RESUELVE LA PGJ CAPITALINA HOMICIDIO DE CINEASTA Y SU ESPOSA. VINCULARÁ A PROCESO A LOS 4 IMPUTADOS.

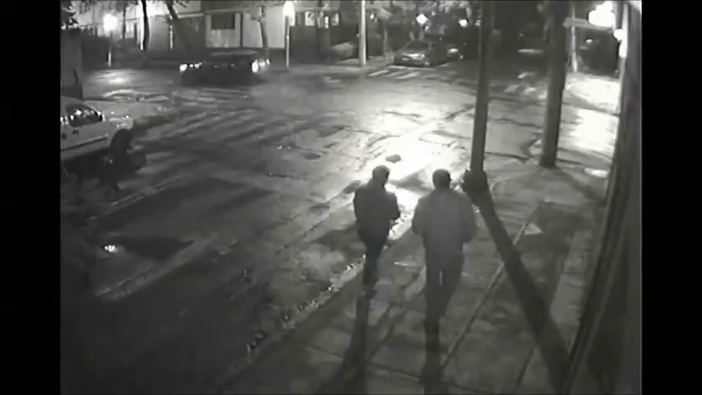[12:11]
La cámara particular de una empresa de seguridad privada capta el paso de los dos sujetos quienes caminan sobre la calle Merced Gómez cruzan la calle de Miguel Ocaranza se dirigen a un establecimiento de conveniencia.
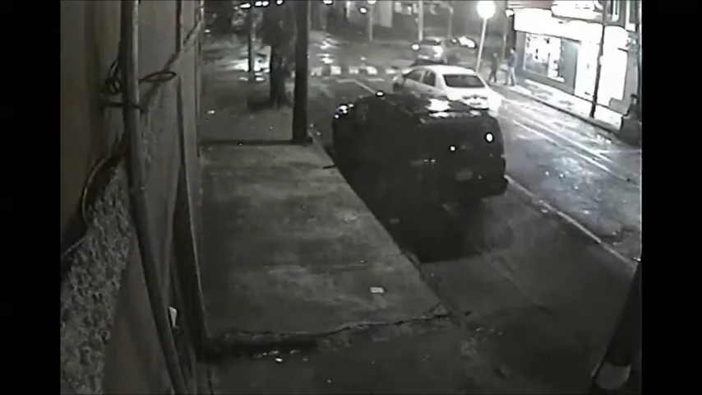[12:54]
después ambos sujetos regresan por las mismas calles por donde llegaron cruzan la calle Miguel Ocaranza y se incorporan a la calle Merced Gómez en dirección a Periférico Adolfo Ruiz Cortines
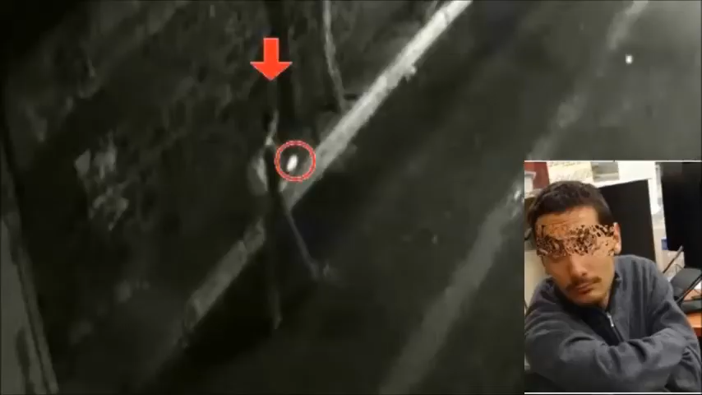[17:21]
Una cámara de seguridad capta el paso de un sujeto quien al caminar observa un teléfono celular que lleva entre sus manos viste ropa oscura y porta una mochila de color claro en la espalda Dicho sujeto es el hijo del cineasta quien es copartícipe de los hechos
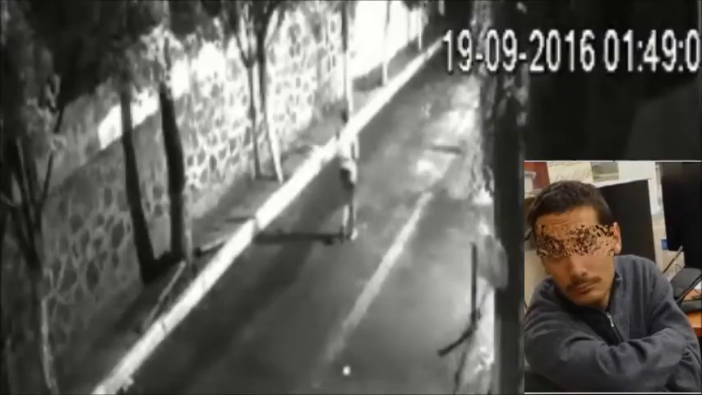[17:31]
Derivado del análisis de dicho video se aprecia que los hoy imputados del homicidio del
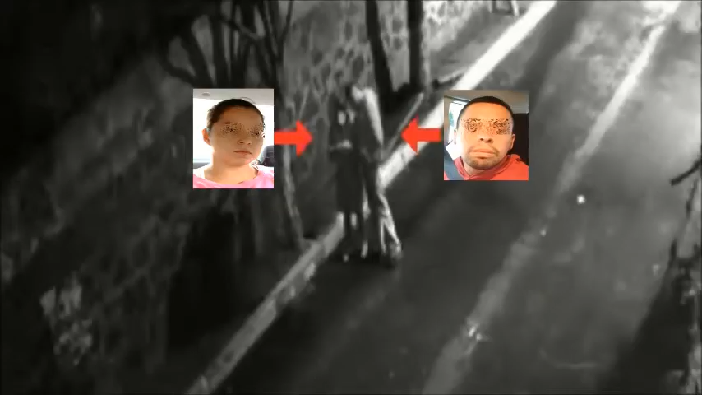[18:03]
En estas imágenes se pueden observar algunas características físicas de dichos sujetos acto seguido ambas personas después de caminar algunos metros detienen su marcha y observan un teléfono celular que lleva la femenina entre sus manos instantes después reinician su caminar saliendo del enfoque de la cámara